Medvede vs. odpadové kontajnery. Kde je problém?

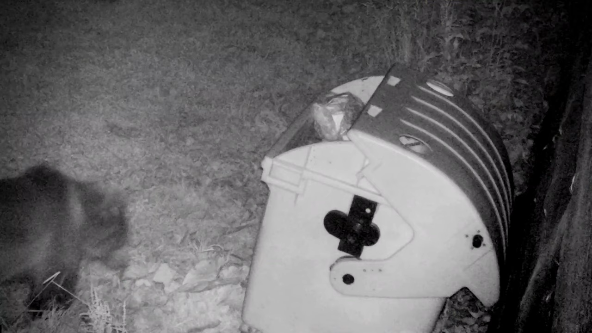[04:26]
Aj čas, kedy tam ten medveď chodí, aj ten celý priebeh toho otvojerenia toho kontajneru, alebo teda vyťahnutia si toho odpadku z toho kontajnera. A vďaka týmto záberom a tomuto materiálu vieme potom zefektívniť lepšie zabezpečenie týchto kontajnerov.